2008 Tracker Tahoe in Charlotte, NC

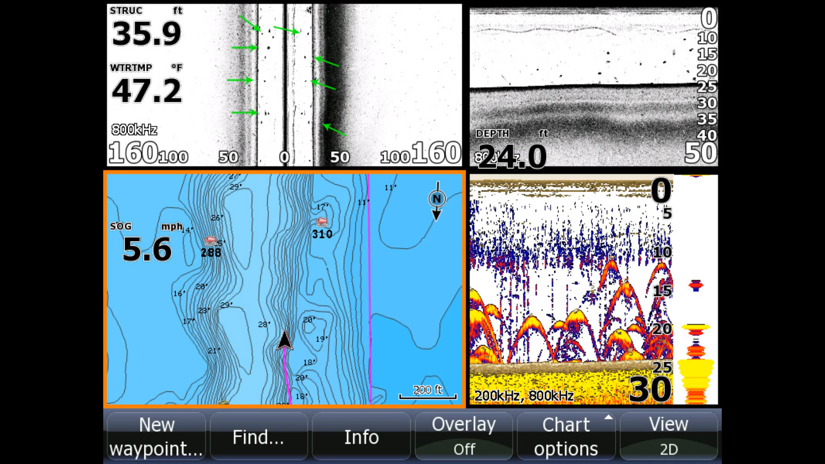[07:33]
On screen: water 47.2°F, speed 5.6 mph
35 feet to the left, which is straight down from the boat. You also see a few dots, probably in the 50-foot range, maybe even out to 60 to the left side of the boat. But if you look to the right side of the boat, up over on top of that ledge, you don't see any fish. So all these fish are holding right on that ledge. Here's another example of how the high definition down scan really shows you what's there. If you look in the bottom right-hand corner, you see I'm running a deep river channel right there. If you look at the image above that in the top right, it looks like a bunch of fish stacked up from the bottom up to about 35 feet.
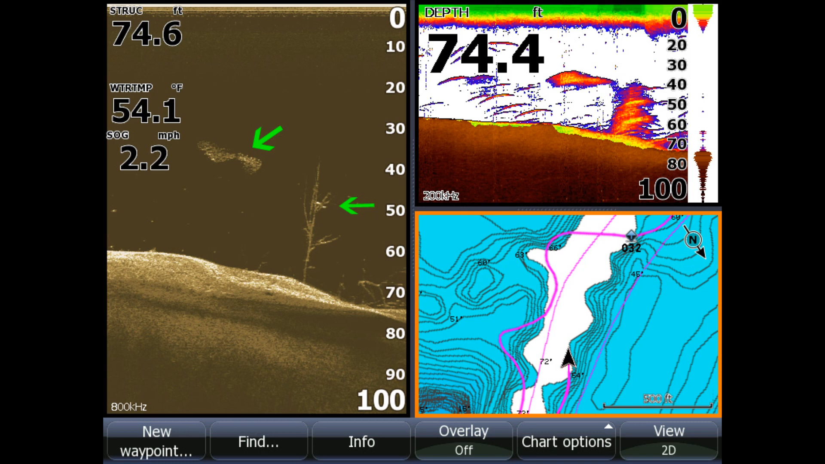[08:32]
On screen: water 54.1°F, speed 2.2 mph
In addition to that, if you look really close, you do see a fish holding three quarters of the way up in that tree. Big fish right up in the branches right there. It's pretty obvious. And then also a little bit to the left, you see a nice big school of bait fish, which is very clear. This is a screenshot of the side imaging only. You can see I'm in about 16 feet of water. Zero is dead center of the boat. And then you can see all the structure on the bottom.
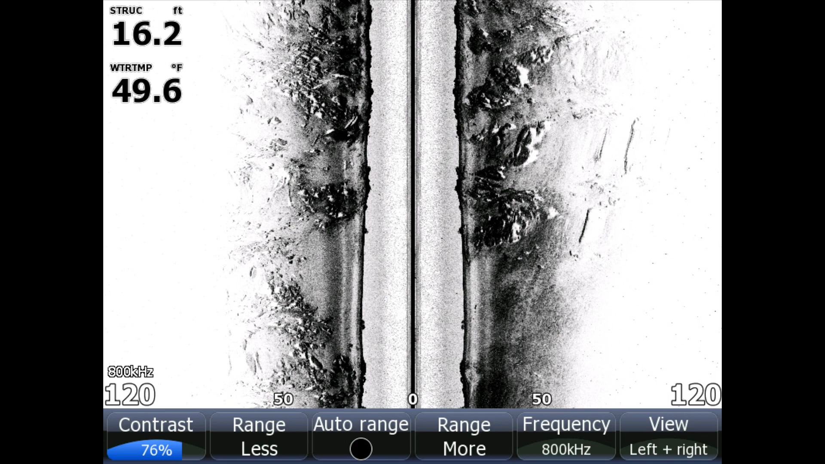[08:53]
On screen: water 49.6°F
About 100 feet out to the right side of the boat, and 100 feet out to the left side of the boat. In this screenshot here, the bottom right, you can see I've been making passes back and forth on the top of this river ledge here, catching stripers. The little photo above that, you can see the fish, the stripers hanging there. You can see large arches. But over in the left-hand side, it's very clear with that high definition down scan,
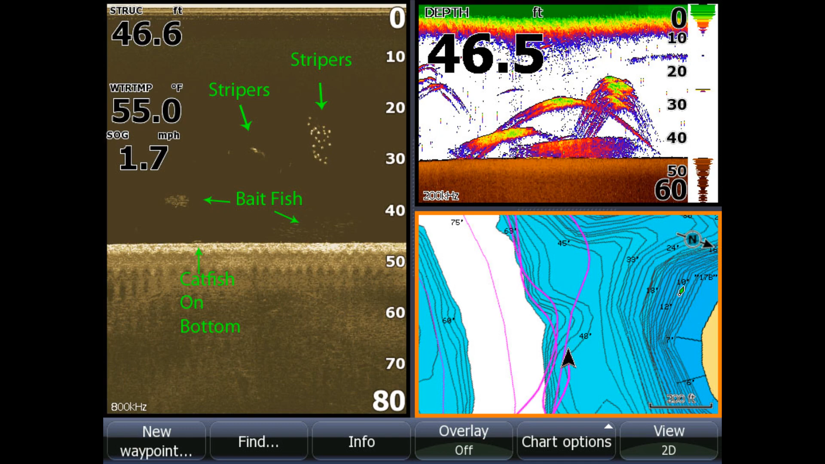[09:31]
On screen: water 55.0°F, speed 1.7 mph
you can see two separate sets of stripers. There's two separate pods of bait fish there, and there's actually a catfish right on the bottom holding tight to the bottom. In the bottom left-hand corner, you can see I'm right on the flat, right at the base of this drop-off. If you look at the screenshot to the right of that, you can see the regular sonar. It shows a whole bunch of fish arches. Those are perch, very active perch. I was catching them just as quick as I could reel them in. The screenshot just above that,
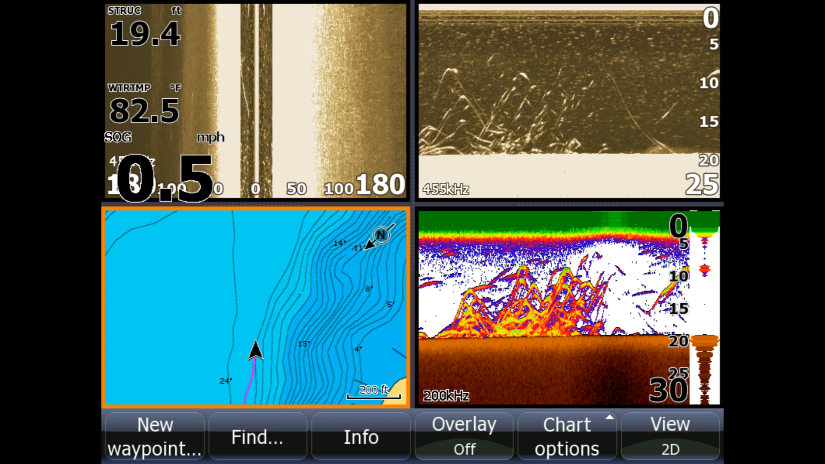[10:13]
On screen: depth 19.4 ft, water 82.5°F, speed 0.5 mph
in the upper right-hand side, it shows those active perch all over the place. And then on the side scan, you can see if you look at the dead zero, you see all the dots. On both sides of that zero. All those perch are right underneath the boat.